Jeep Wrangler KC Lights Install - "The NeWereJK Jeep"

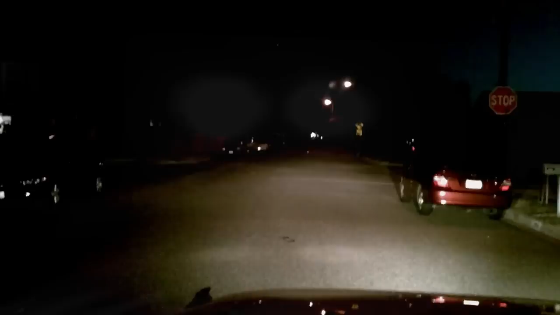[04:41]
And here's a quick look down my street. This is with just my regular low beams. That's with the KC lights.